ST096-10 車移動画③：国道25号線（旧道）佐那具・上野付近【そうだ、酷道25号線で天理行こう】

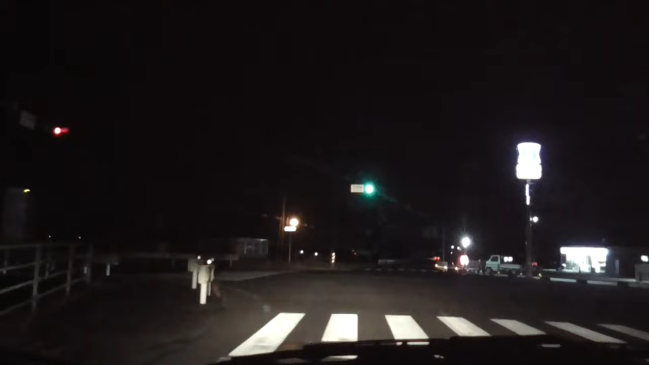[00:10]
この先にめっちゃ綺麗なフットサル状ができてるサッカー状なんか、フットサルじゃなくてフットサルはこの横にあるんですよここに次フットサル状があって
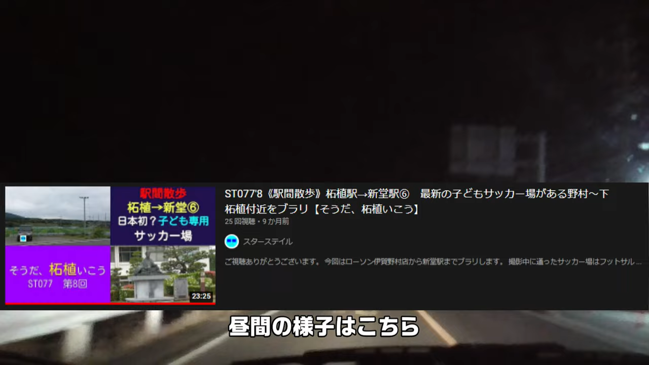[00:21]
でね、右手にもね、でっかいサッカーグラウンなんかね、
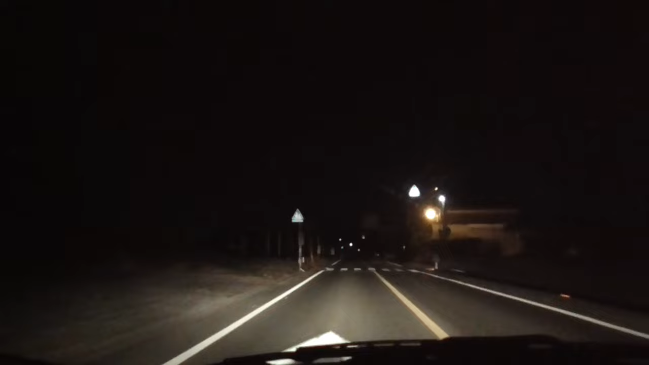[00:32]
子供専用のサッカーグラウンドらしいキーズサッカー専用のグラウンドが整備したちょうどね、オープン前で芝刈りしてる時がちょっと夜だから分かりにくいけどで、旗小屋が出てくるか旗小屋って謎なんだけど、ホテルだよね?
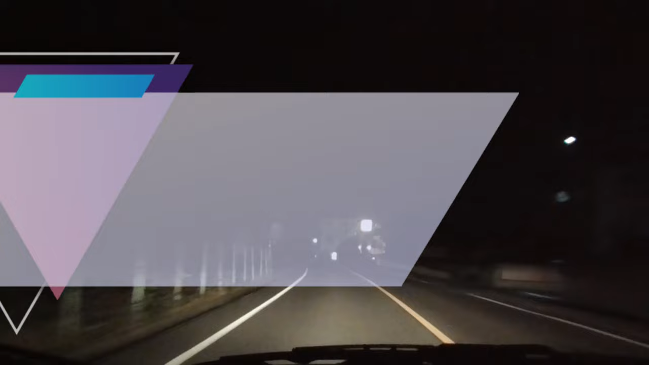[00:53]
あのー、長島行くとよくあるホテルに違いのかな?この間、タキチョンって来た、リゾンリゾン?リゾン?リゾン?あ、旗小屋入った?旗小屋じゃなかった、ただの旗小屋だったみたいなあそこはだから、2、3人とかね、あのー、いわゆるあのー、